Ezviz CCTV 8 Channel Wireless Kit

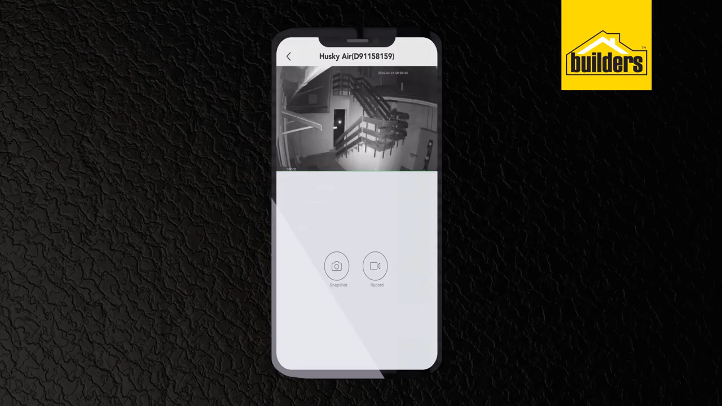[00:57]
infrared night vision, and it doubles as an alarm with a siren and strobe light with varying sensitivity.